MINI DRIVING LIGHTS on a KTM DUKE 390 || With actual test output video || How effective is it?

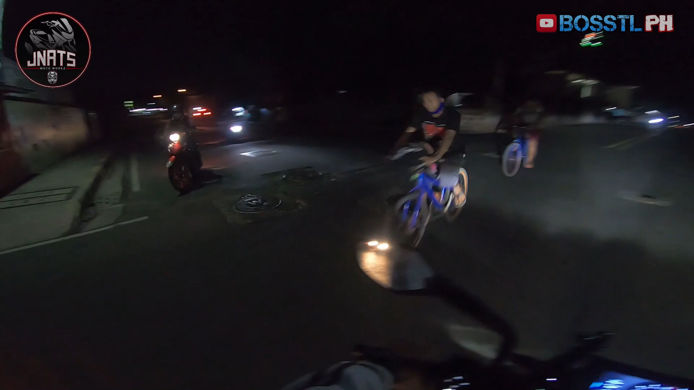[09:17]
Hope you would find the comparison very good para ma-visualize kung gusto nyo bang mag-mini driving light.
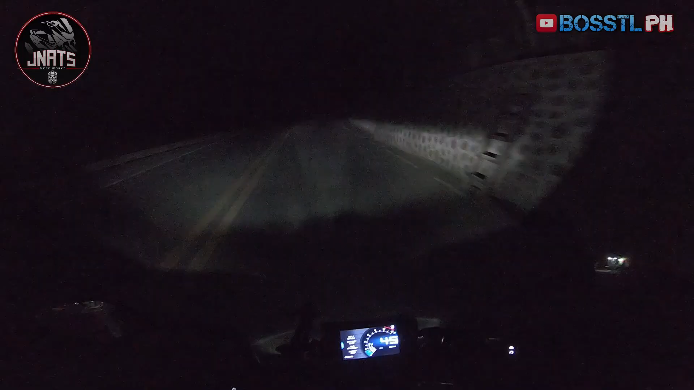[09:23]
So, this is how, you know, what the stock headlight looks like. So, dito tayo, madilim. As you could see, ang dilim na itong road na to. So, we'll now try to test the mini driving light. Let there be light. Kaya, one idea.
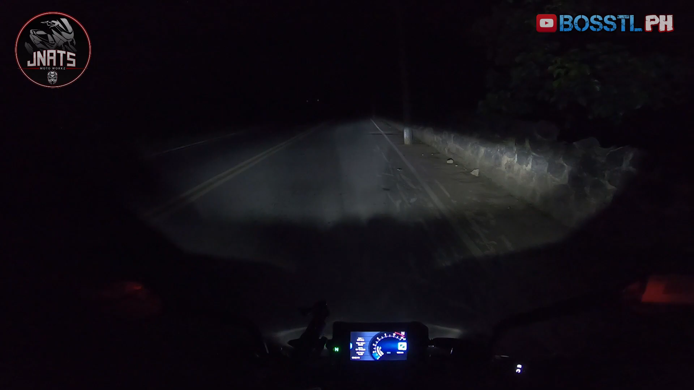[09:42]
So, this is the stock. This is the dim. And this is the bright. See the difference? So, let's try driving. See how it goes. So, maliwanag naman yung LED ni KTM. But then again, if you put on the bright light, the mini driving light, laking difference, di ba?